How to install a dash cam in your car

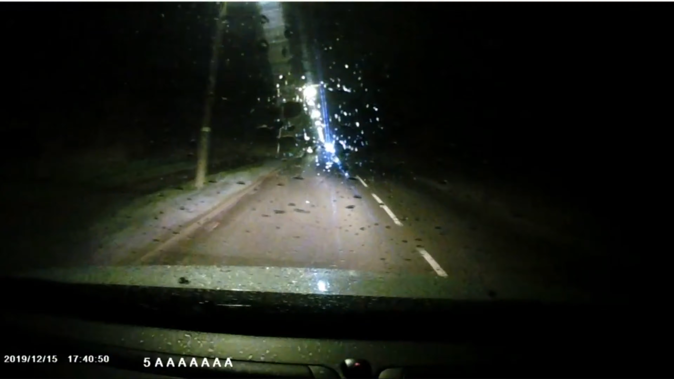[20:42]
so yeah you want park mode on when you're not at the car and this has night vision so i'm going to pause and give you some view from the dash cam right now right guys we have it on the recommended settings we're out on the road now as you can see it's performing very well there you go and so right guys
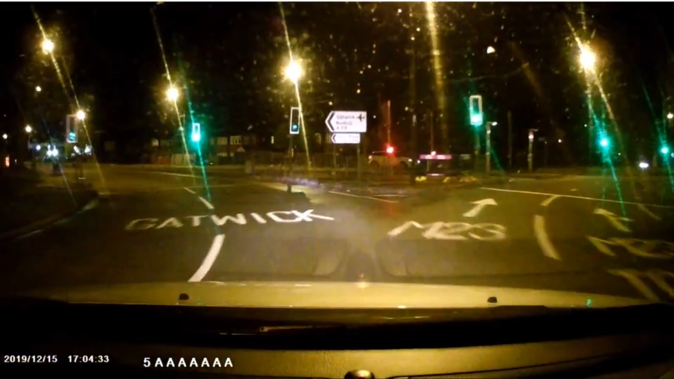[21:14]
now i'm going to pause and give you footage on the dash cam right now right guys this is us going along the road dash cam footage right now so yeah guys this is the footage on the dash cam pretty good dash cam footage it's just us going along my road along our road here so yeah that's the footage on dash cam